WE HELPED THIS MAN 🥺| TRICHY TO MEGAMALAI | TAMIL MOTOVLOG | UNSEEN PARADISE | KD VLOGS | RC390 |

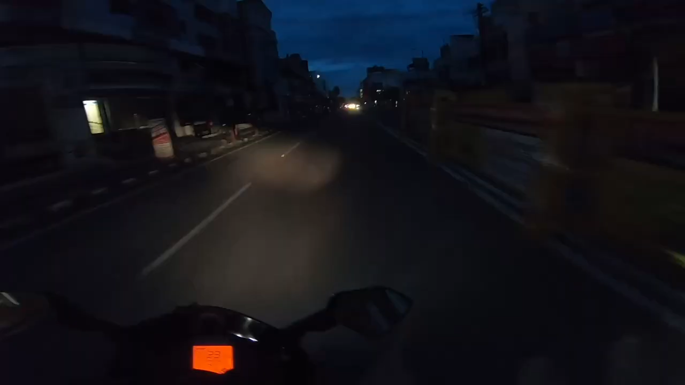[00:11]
அஃபிஷியலாக ட்ரிப்பு ஸ்டார்ட் ஆயிடுச்சு. இப்போ கரெக்டாத்துலேயே நான் ரோட்டில் இருக்கேன். இன்னும் சூரியன் கூட வரல.